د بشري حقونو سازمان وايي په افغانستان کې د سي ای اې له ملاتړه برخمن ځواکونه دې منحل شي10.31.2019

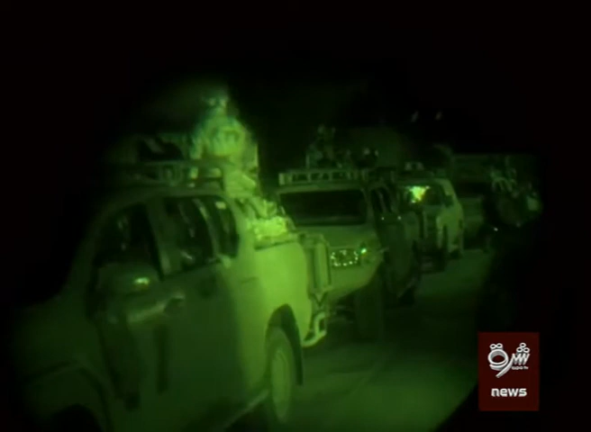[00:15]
وگر وزن سارایی مکمی یادی شوی اوان زون ده تیروطن جنگی جرمون
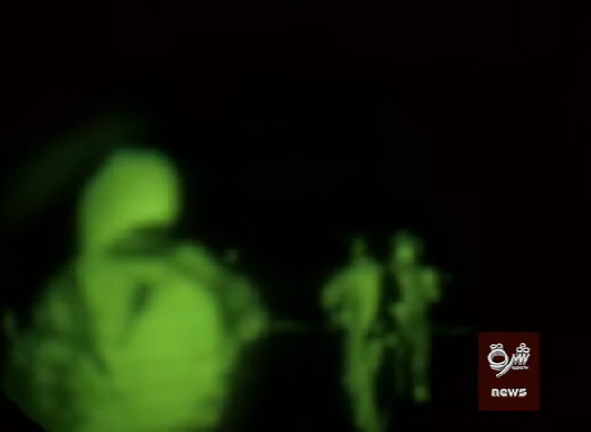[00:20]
هم بلیلی ده شپنی امالیات هوایی بریدونا نیوونی ده زنو گستانو تریتم کول پا روختهی مرکزونو بریدونا اغا تکتیکونو یاد شوی چه
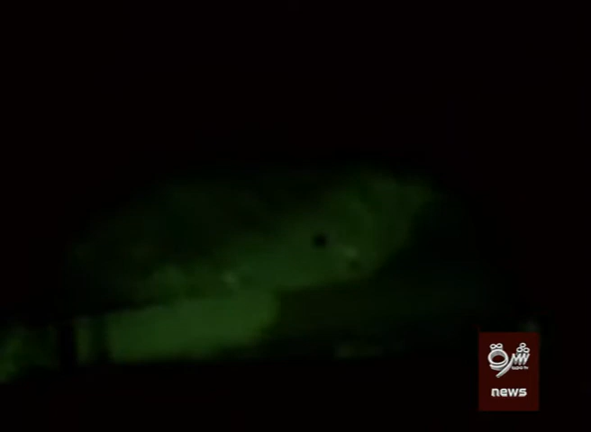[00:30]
ده زواک ورنکار اخلی او ده ملکی مرجوب لعمل گرزی دلی ده ده سازمان لفغان حکمت قواره چه جرد تجرد طول دولت پلاو وصلوال دلی چه پا که ده سیایی لملاتر برخمن زواک